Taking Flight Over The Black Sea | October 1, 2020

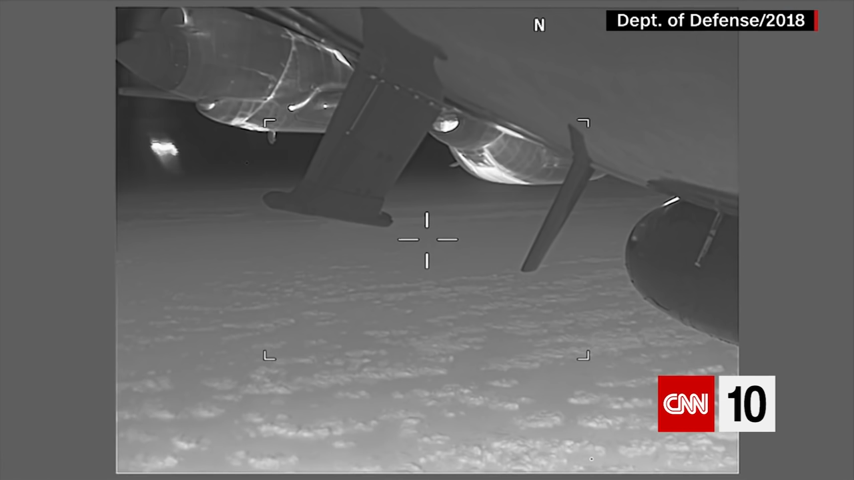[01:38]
As a demonstration of that, American planes and ships have been conducting military exercises in the area around the Black Sea, and they've been harassed by Russian planes in the process.
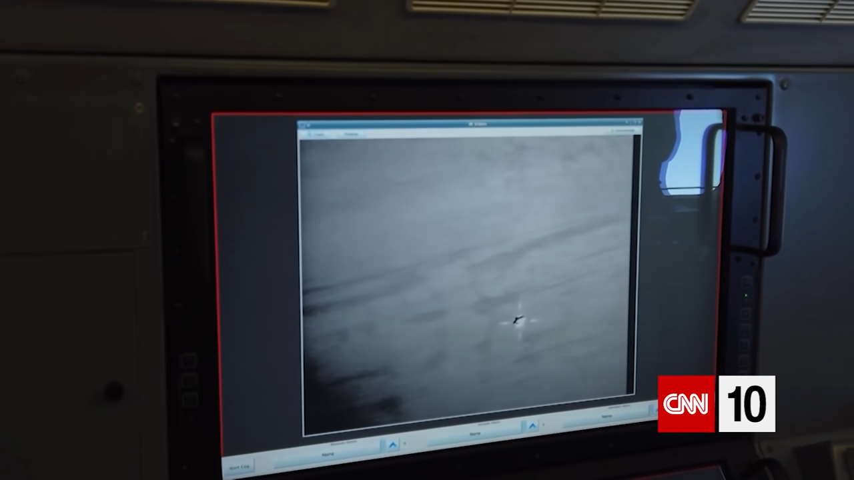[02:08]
It seems to be moving out of reach. But suddenly, our plane is buzzed.
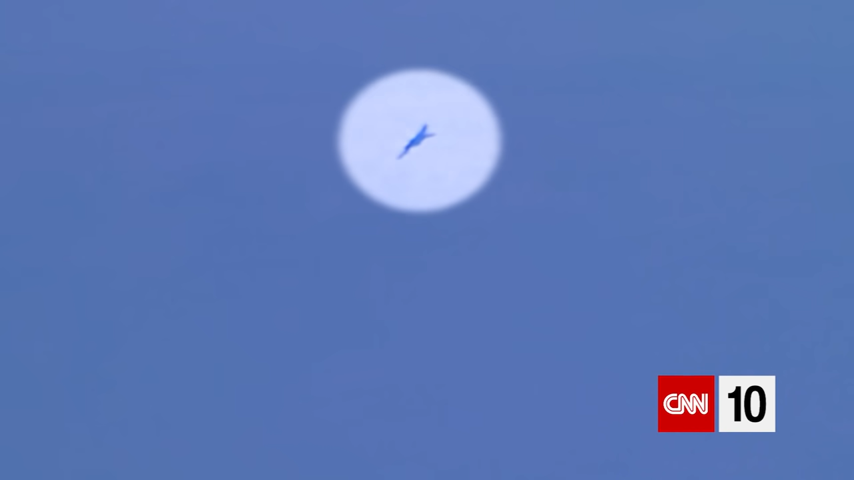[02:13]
The encounter, fast. We catch the fighter just as it's pulling away. Could be an unpredictable pilot, maybe a new pilot or something like that. So that can always be a challenge.
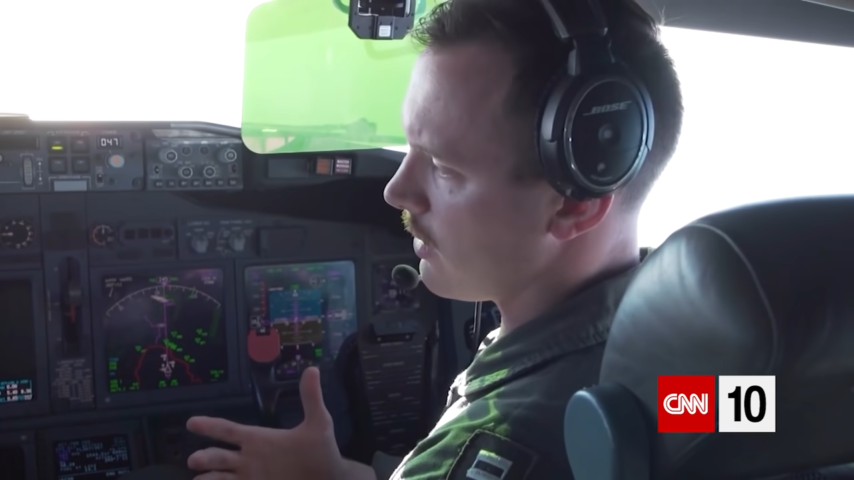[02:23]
We do keep on constant alert when we're being intercepted.
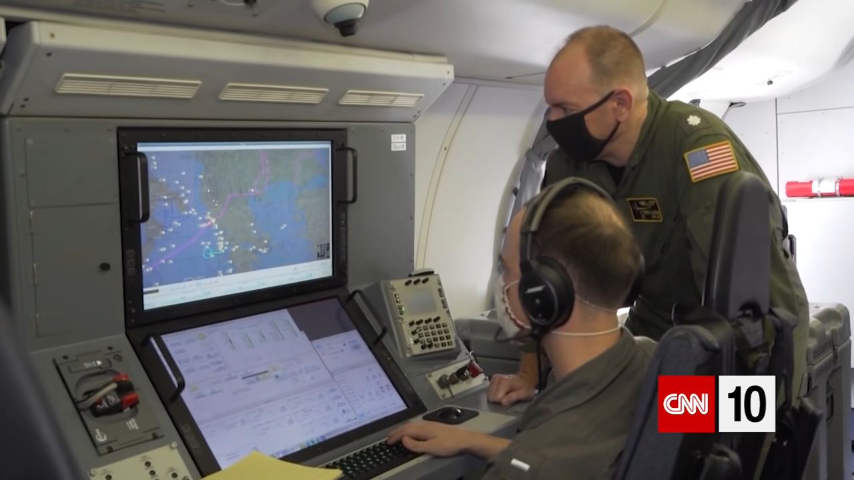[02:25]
The crew is tracking several other Russian jets nearby.